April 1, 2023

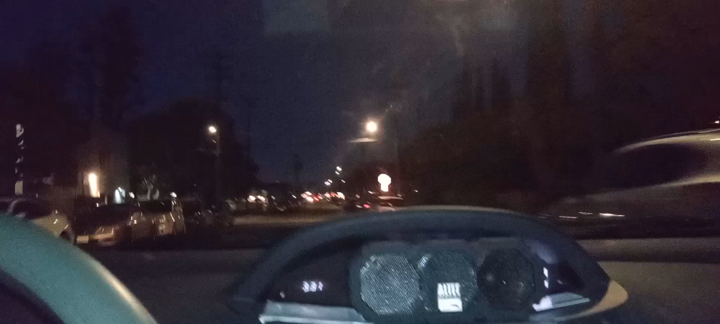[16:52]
We got the streets out here, let's take off the video. And we got the, I don't know what you call this park. I can't say I've ever been there. I've charged my phone there once or twice. Nice Valteria Park. Let's take a picture.